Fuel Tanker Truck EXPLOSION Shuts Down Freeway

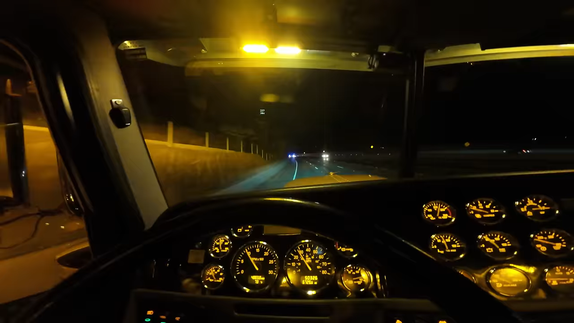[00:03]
We're going to a big wreck here on the 405 in Ventura. It's about midnight, Sunday morning, and we're going wrong way on the freeway just to access this since the whole freeway is shut down. So I'm going to go ahead and 97 this call right now. It's a big tanker truck that caught fire.
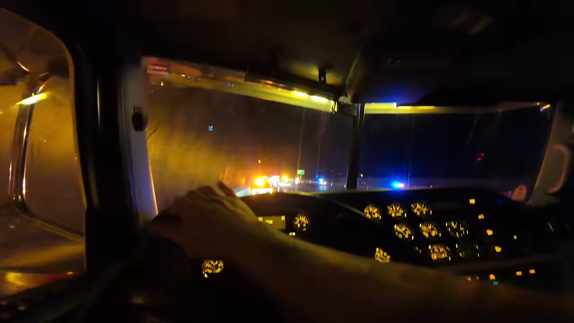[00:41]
Fire, everybody. Everybody's here. All right, let's get down. Yeah, just keep coming down. Just keep coming. You're gonna see my truck right there with the lights.
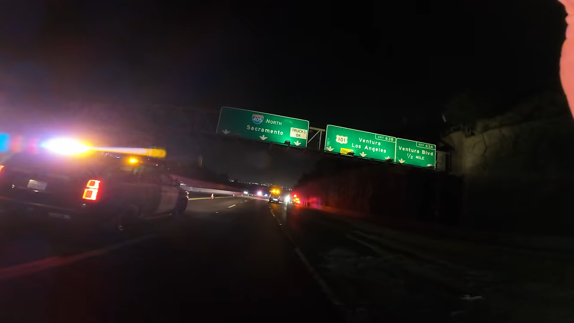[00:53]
Just park right behind me. No, we'll turn, if you want, turn around and then back up right there.
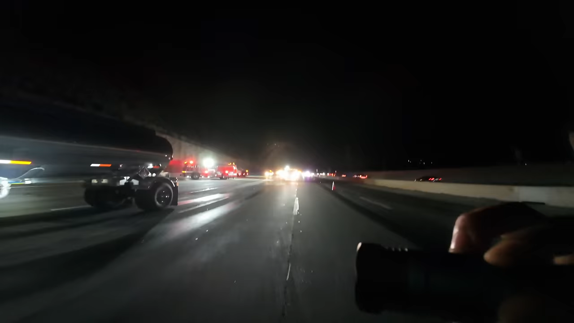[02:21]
CHP has the whole freeway blocked off.
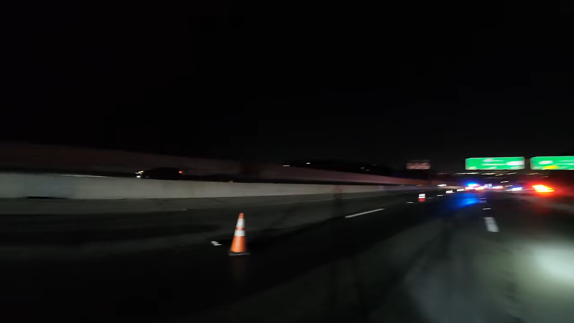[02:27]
For a good minute, they actually had both sides of the freeway blocked off, northbound and southbound. But we'll see right now.
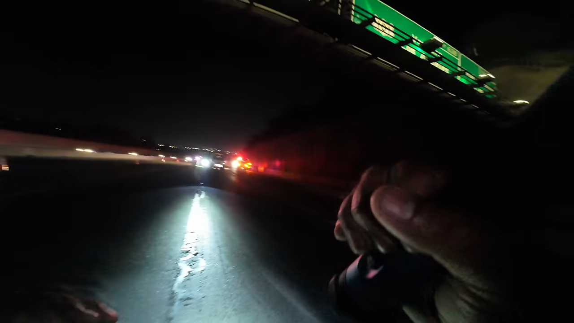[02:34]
Not to come all the way? To go wrong way right now. Traffic's coming through right now. Oh, okay. Call them immediately. And I can't see you walking out here. You gotta get over here. Okay. Yeah, you can stand by.